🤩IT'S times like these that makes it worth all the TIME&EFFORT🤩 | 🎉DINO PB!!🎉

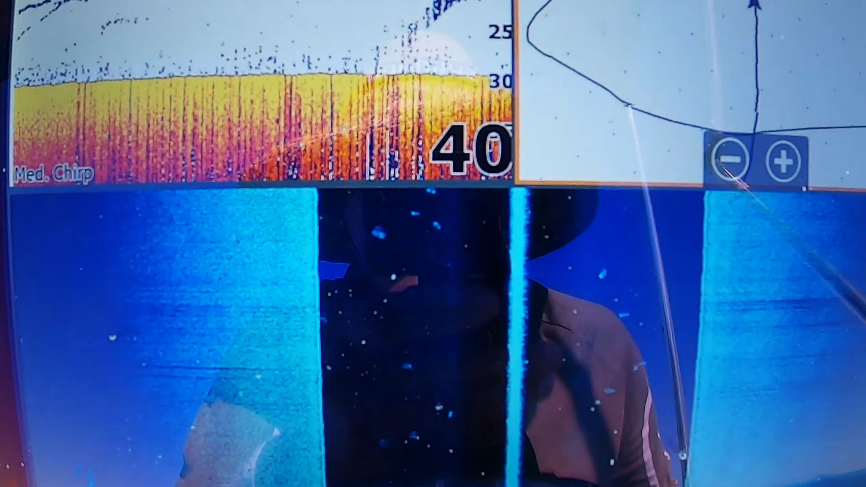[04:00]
All right guys, we're coming up on another wonky now. We're right on top of it now.
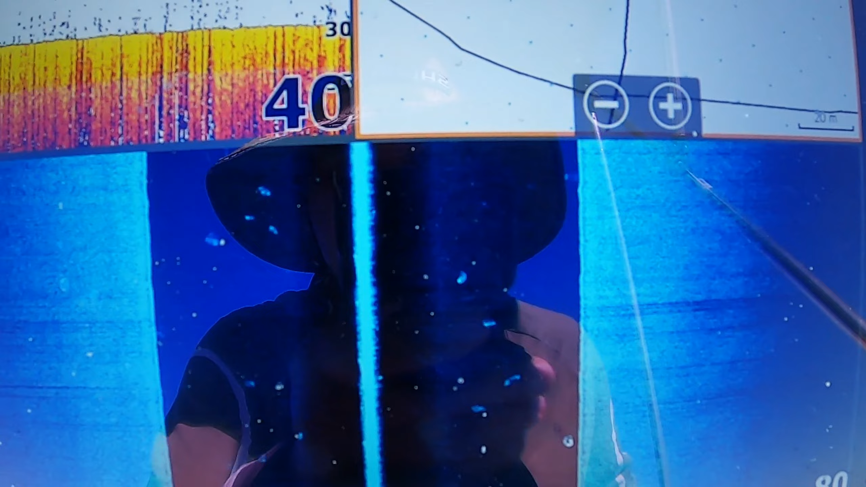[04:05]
Showing a bit of mid-water fish, which is a bit concerning. It's probably sharks.
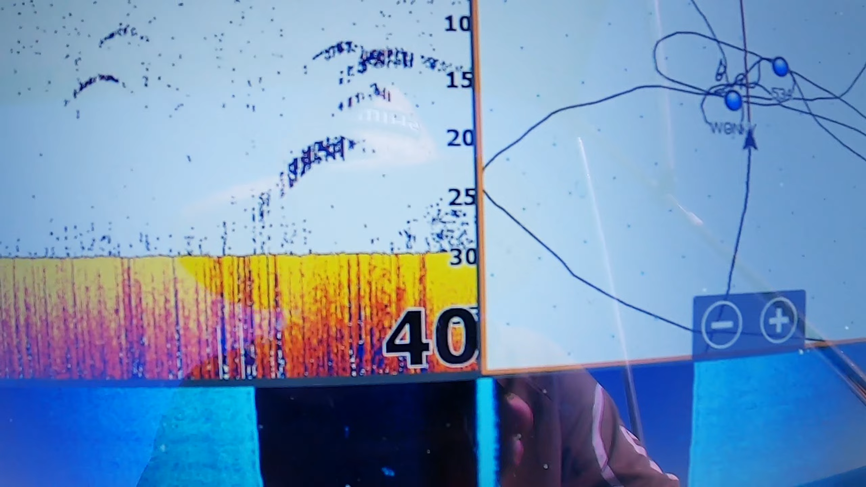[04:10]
Some bait on the bottom, which is good.
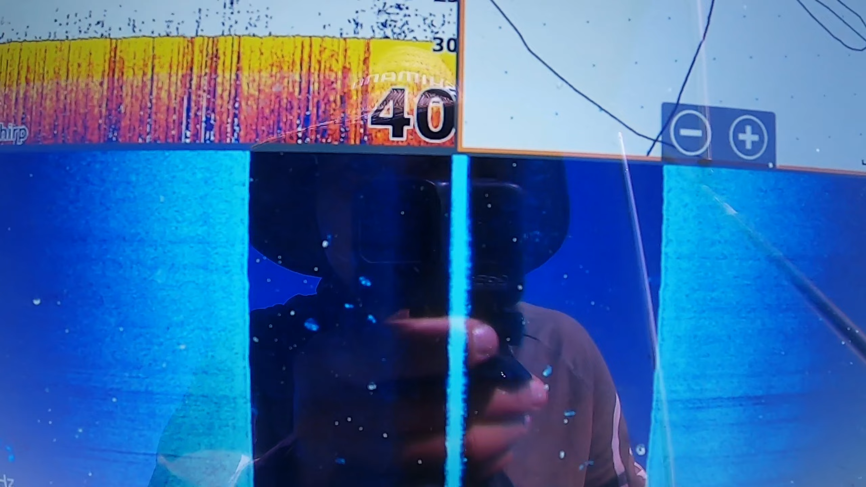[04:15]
See if we can get right on top of it. I'm coming up right on top of it now.
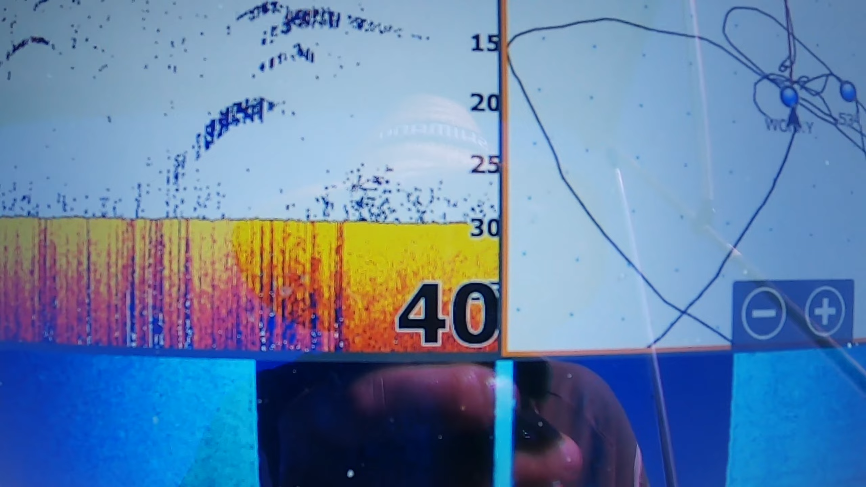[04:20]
Okay, a little bit on the structure scan.
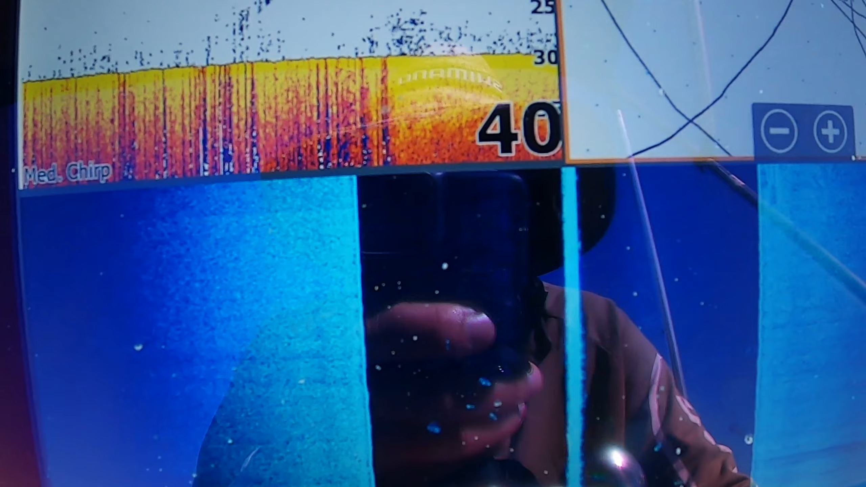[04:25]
Yeah, right on top of it. And,
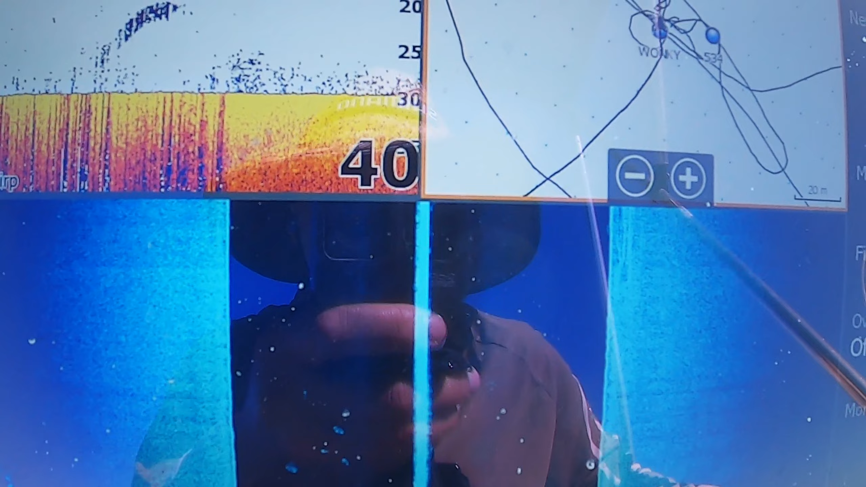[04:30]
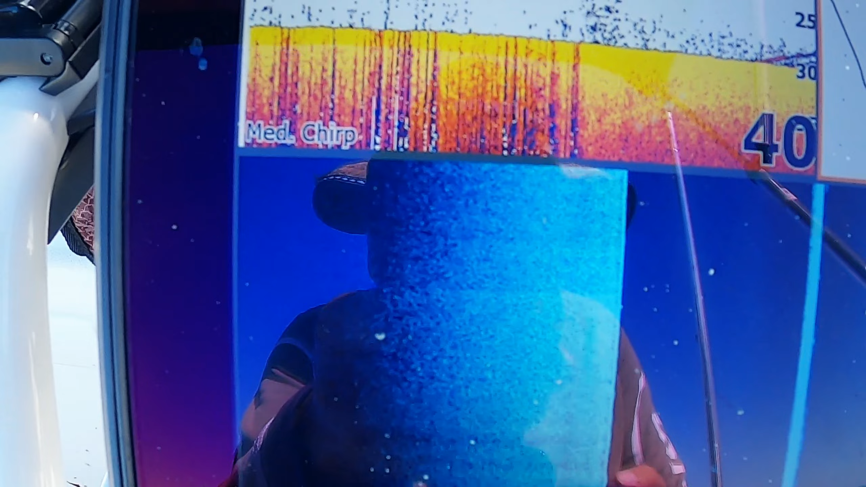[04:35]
there's some fish on the bottom.
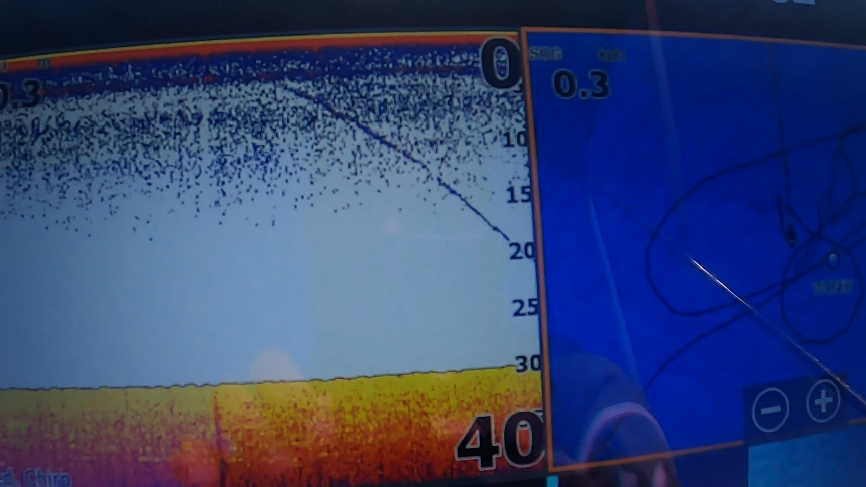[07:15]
He's still going. See? He's still going down.
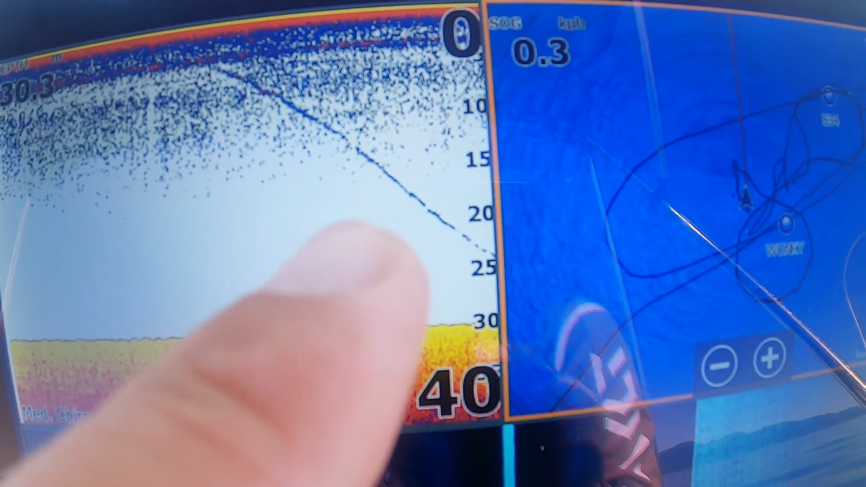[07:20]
You can see? He's going back down to his hidey hole again. Beautiful.
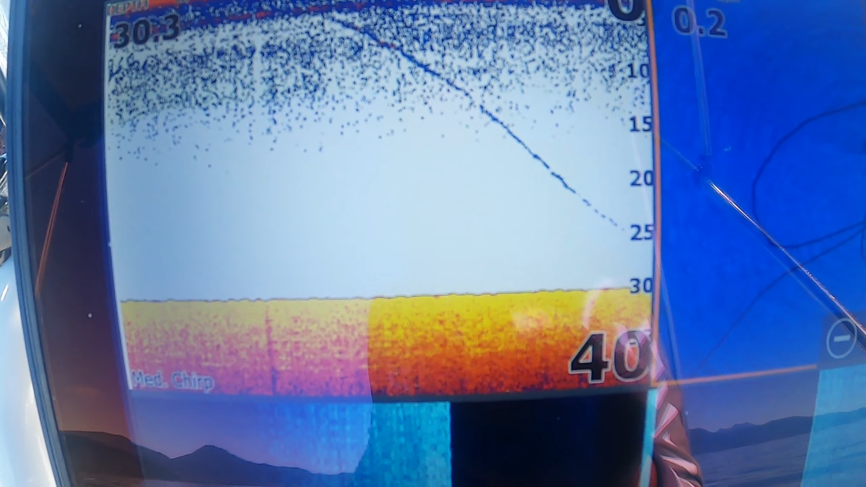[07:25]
Yeah, nice little wonky hole. Can't see it on the side scan because I'm right on top of it. There you go.
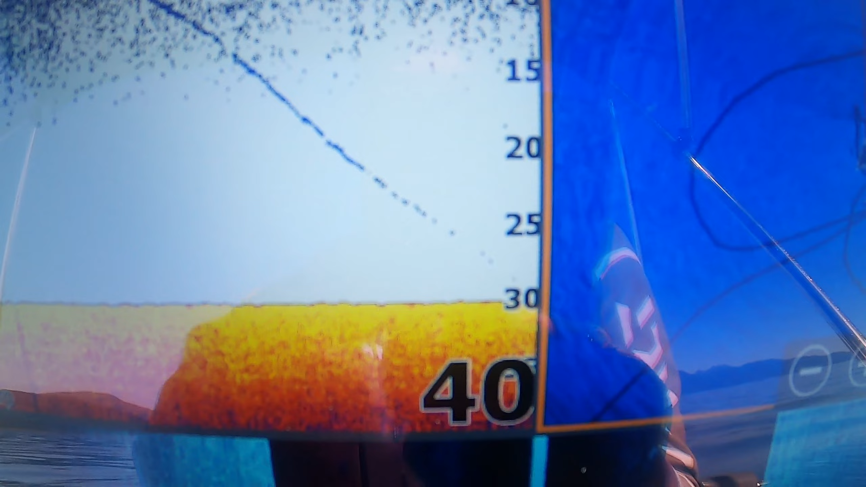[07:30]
That's proof, guys, that he made it down right there. Drop.
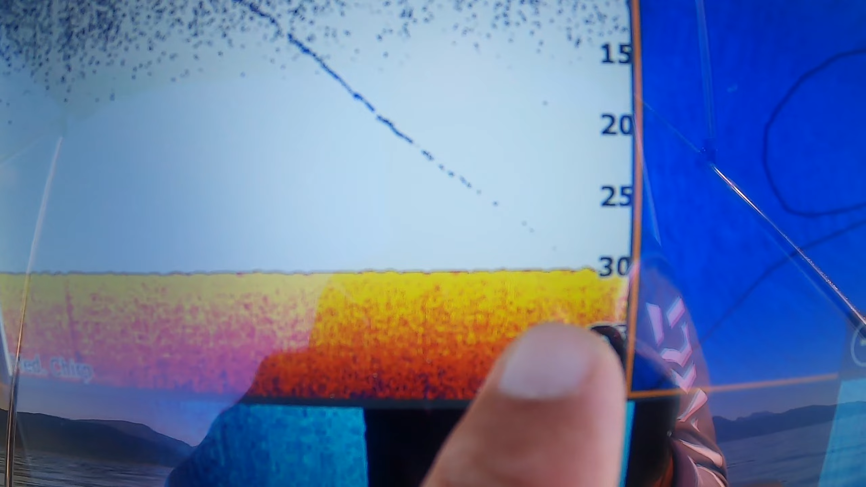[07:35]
Straight back down. That's the history. I have to run the nanny guys on them, but.